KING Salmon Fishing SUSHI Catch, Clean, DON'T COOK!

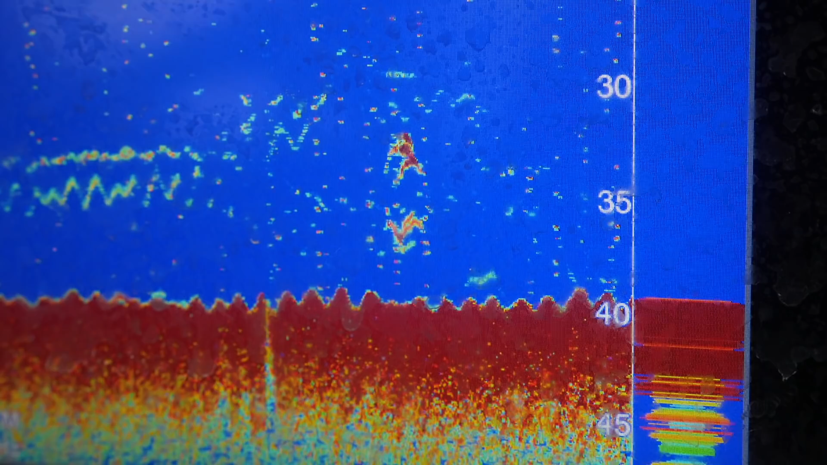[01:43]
Go back to the bottom. Oh, here we go fish. Oh my god. No.